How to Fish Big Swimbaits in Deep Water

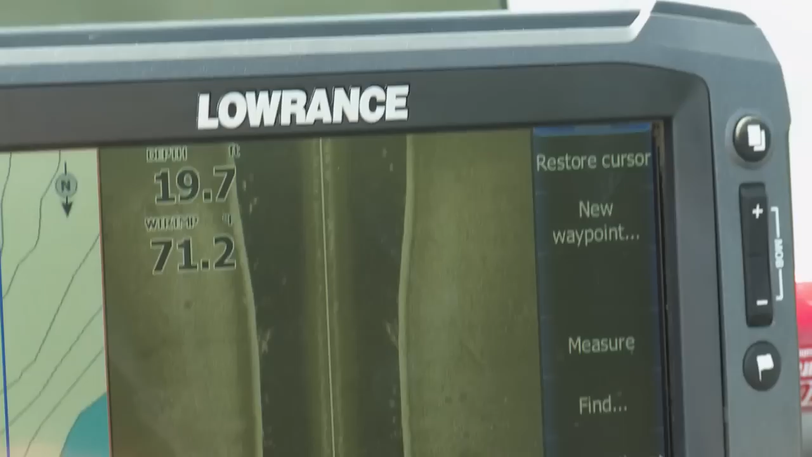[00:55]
have thousands of fish in them and I only want I only care about five of them and that's the five I care about five like that